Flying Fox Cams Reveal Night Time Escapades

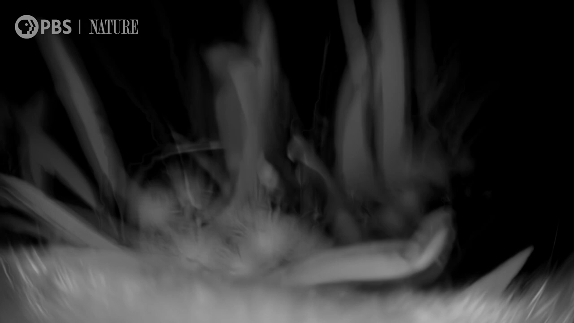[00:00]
Time for the all-important reveal of what this flying fox is going to feed on.
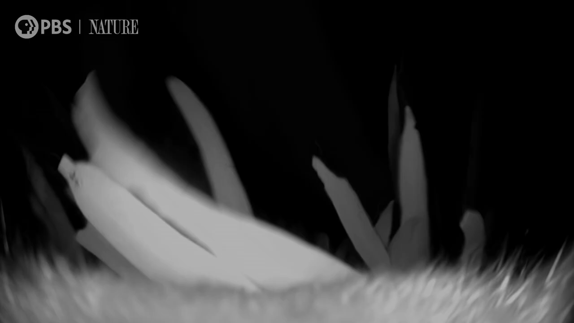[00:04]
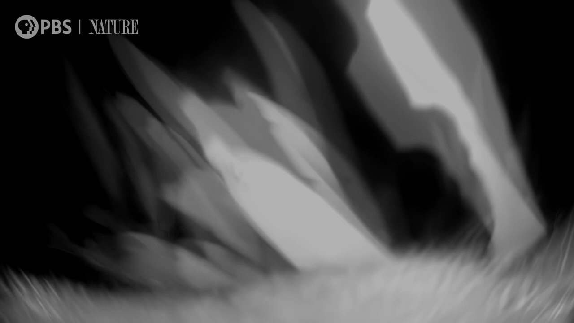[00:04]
Looks like gum of some description there. I think it'd be easy to get that identified, isn't it? Yeah, I think so.
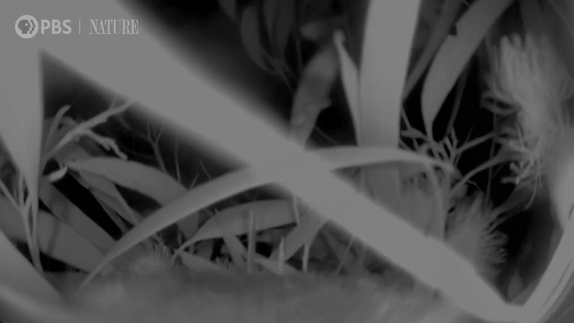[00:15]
It's a South Australian blue gum, a different variety to their usual East Coast food.
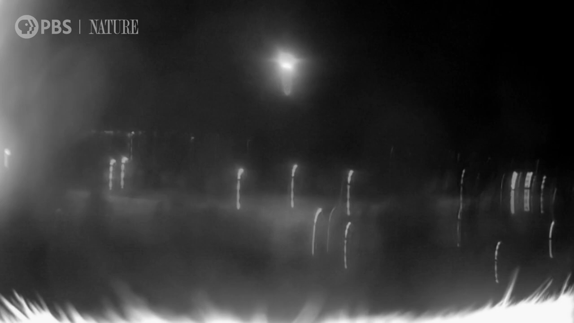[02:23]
And his back-mounted camera provides a great aerial perspective.
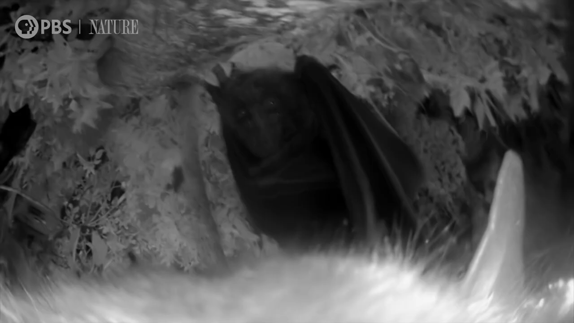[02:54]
By first light, the filming flying foxes are back in the roost, hanging alongside their neighbours.